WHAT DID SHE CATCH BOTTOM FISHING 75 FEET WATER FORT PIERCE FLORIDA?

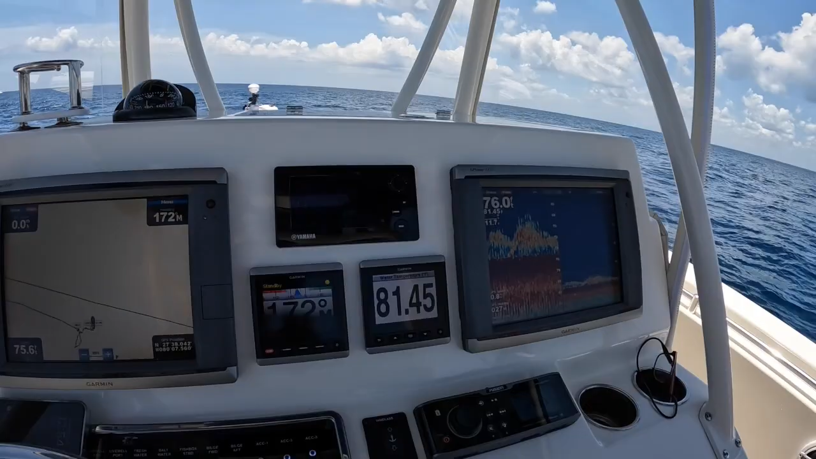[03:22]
There's the bottom. And the trolling motor is holding us at zero. Almost running out my bait. And they give me a little snapper. Uh-huh.